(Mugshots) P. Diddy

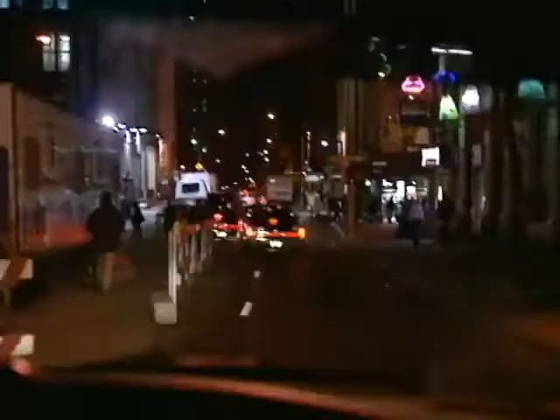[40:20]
The car careened up 8th Avenue in a wild getaway.